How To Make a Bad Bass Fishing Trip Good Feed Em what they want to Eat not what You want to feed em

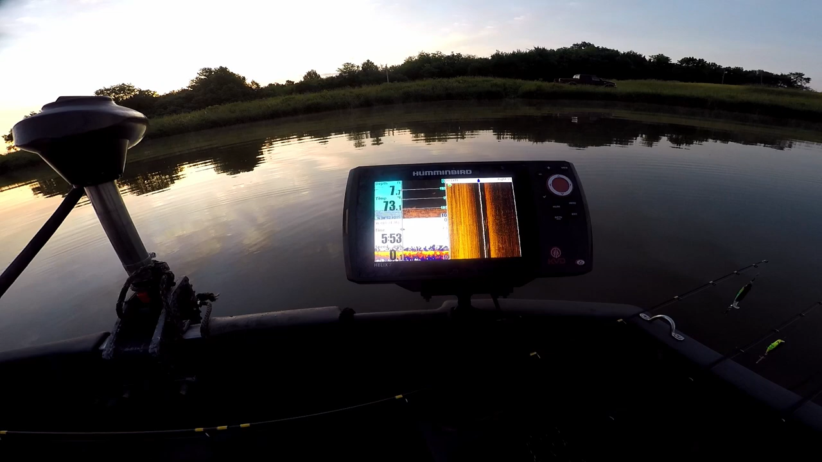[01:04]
But we got 73 degree water temps. It is 5:53. I've been here since about 5:35, 5:40, doing little different things. Rigging up all these rods.